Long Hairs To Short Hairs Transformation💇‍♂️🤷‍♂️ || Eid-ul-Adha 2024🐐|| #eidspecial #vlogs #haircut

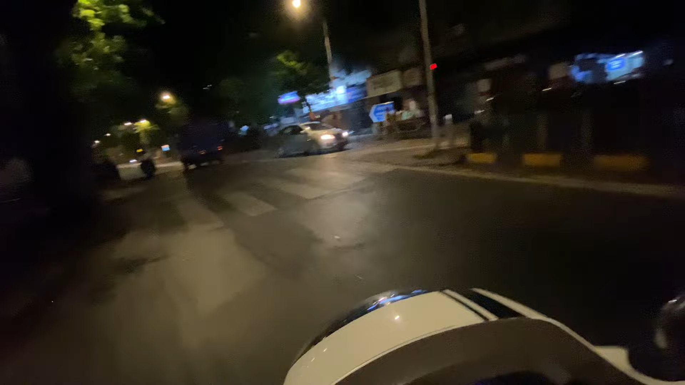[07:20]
हाँ देखो बैरिकेटर लगे हुए, मतलब एहतियात से जाना पड़ेगा थोड़ा। अरे ये क्या हो गया भाई, वीडियो सही आ रही तो ये कटा।